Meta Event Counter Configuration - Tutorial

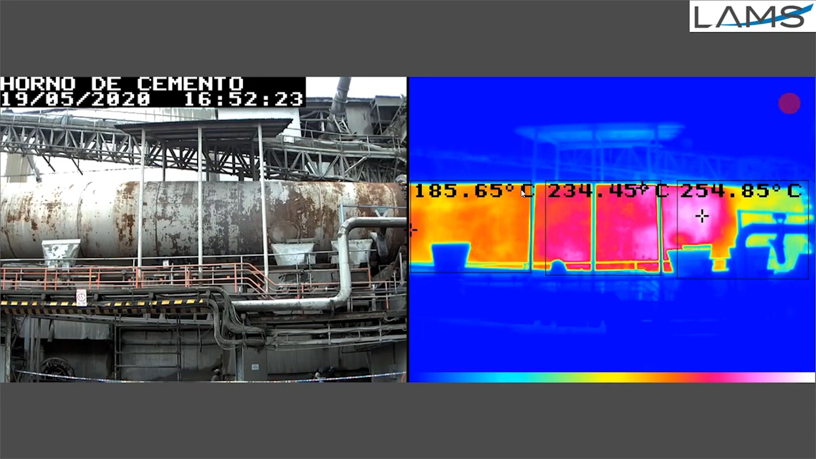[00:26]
It also triggers an event if a certain number of events within a defined period of time have been exceeded, reached or respectively not reached.
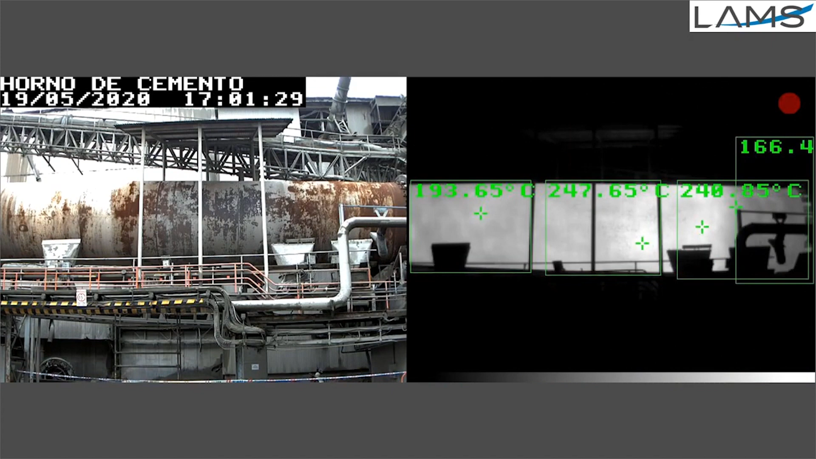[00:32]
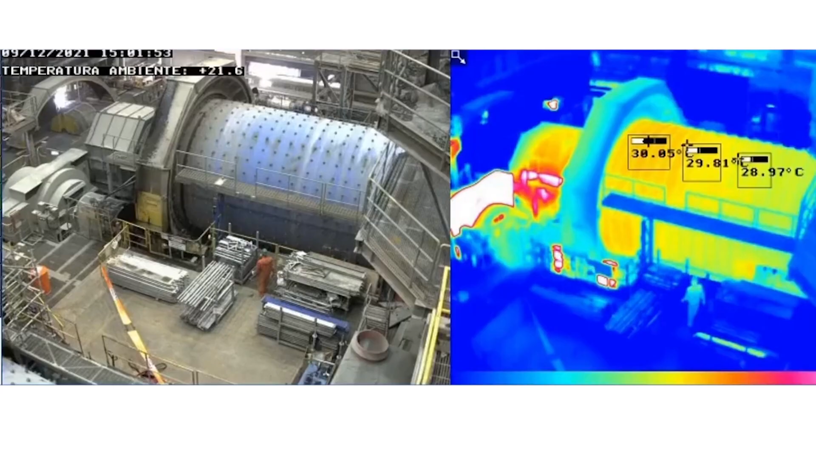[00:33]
The event counter can be used for example for monitoring a conveyor belt in a production scenario.
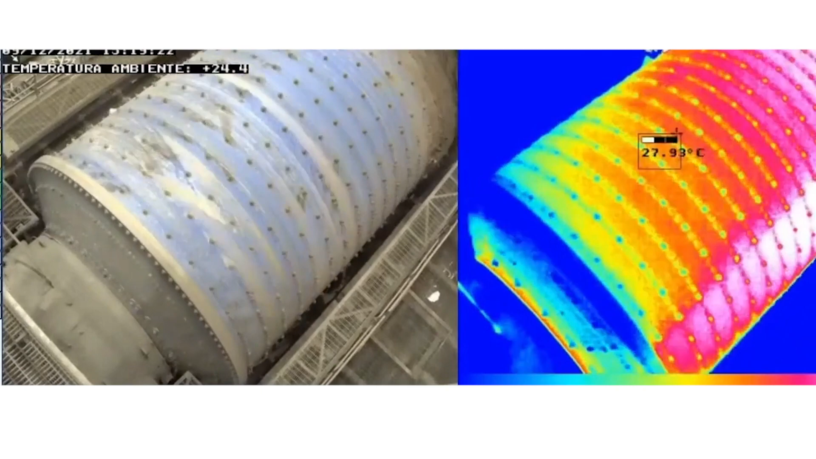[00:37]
On screen: spot 27.93°C
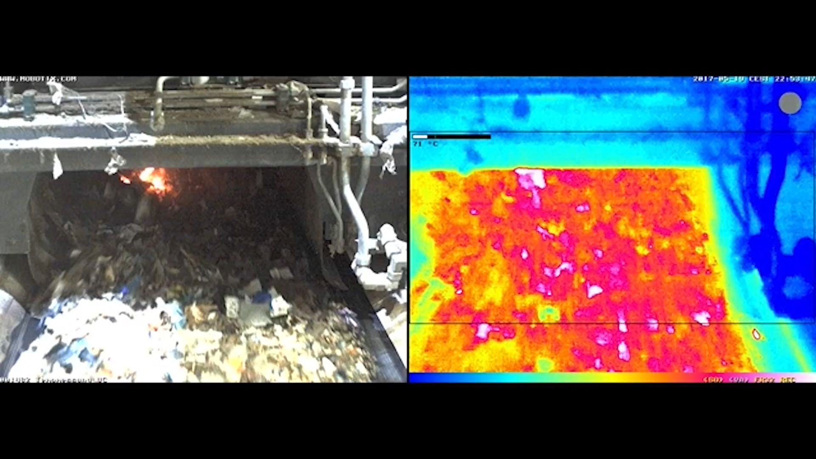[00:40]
If fewer events occur than expected during the defined
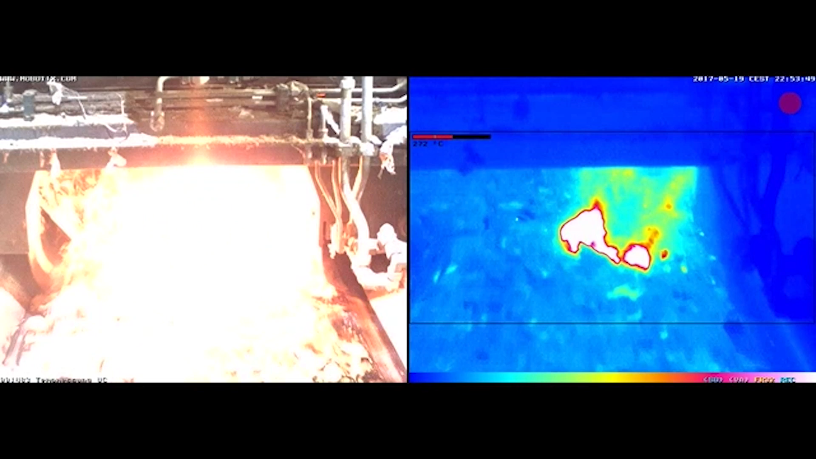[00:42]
period of time a malfunction is recognized and the camera triggers an alarm.
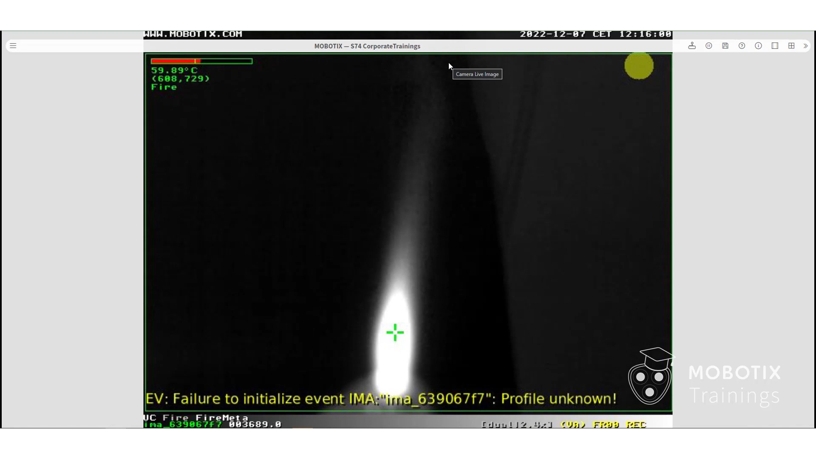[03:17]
It is counting and after we reach the predefined limit, then the alarm appears on the screen.